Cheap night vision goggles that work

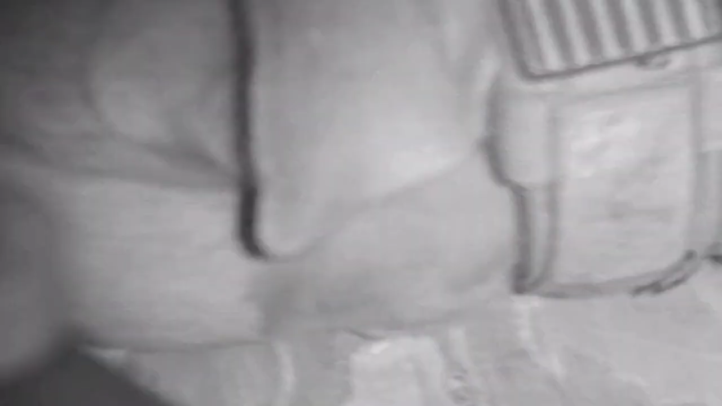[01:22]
Then I fired up the night vision and I can see just fine.
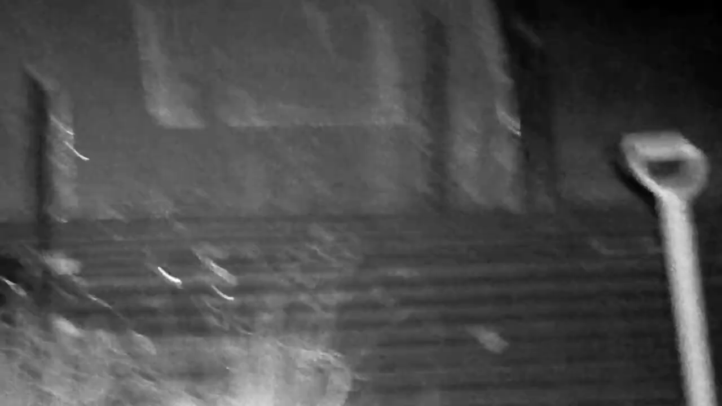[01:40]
and out here in the middle of nowhere, as you can see, it's pitch black.
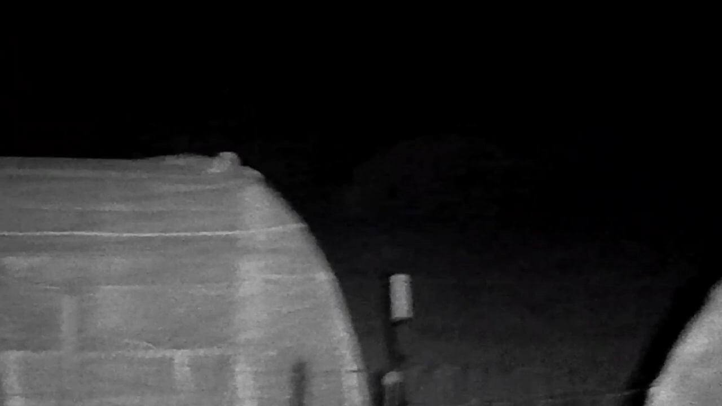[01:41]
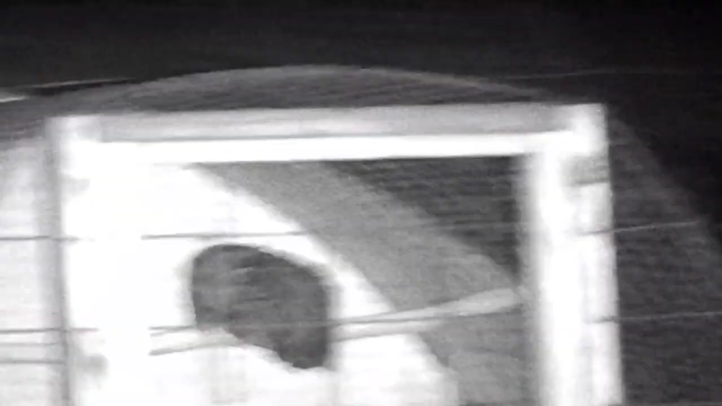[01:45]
But anything I look at, I can see fine.
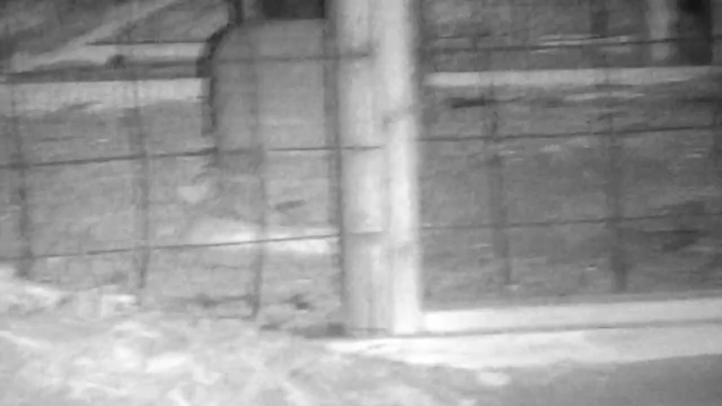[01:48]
There's chickens up on the perch there in the chicken coop.
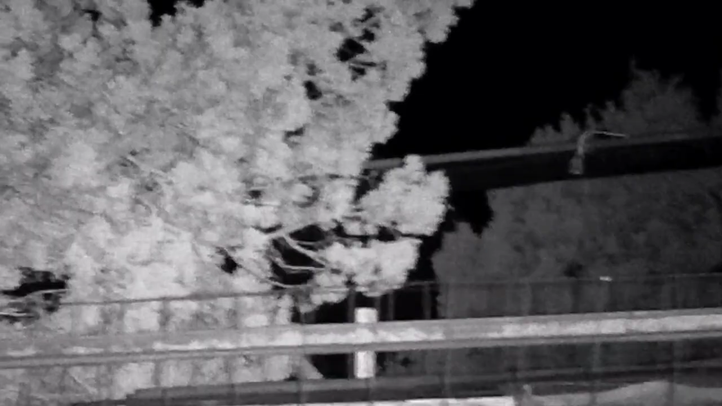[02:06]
Here's a look on the other side of my homestead. So this is the goat pen, and clearly my goat is inside the shelter sleeping.
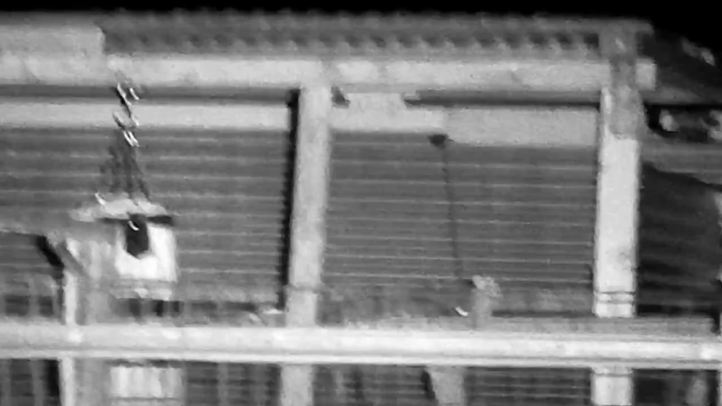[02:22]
I notice now that that bird feeder was moving a little bit.
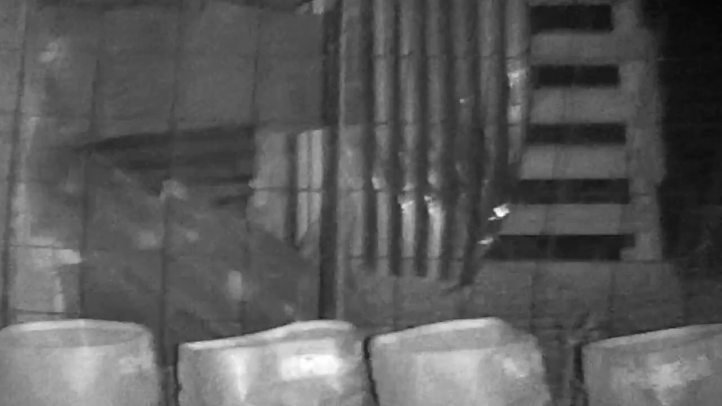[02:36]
And that reminds you how pitch black it is out here, and that they work really well.